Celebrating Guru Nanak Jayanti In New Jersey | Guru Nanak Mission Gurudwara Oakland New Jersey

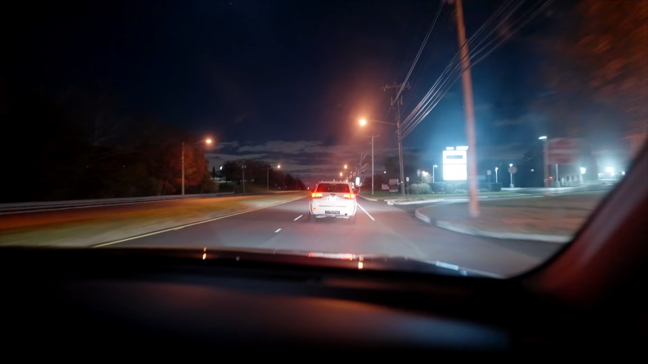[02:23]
बहुत भीड़ है यार गुरुद्वारे में, बाहर तक गाड़ियां खड़ी हैं, देखो इधर तक खड़ी है।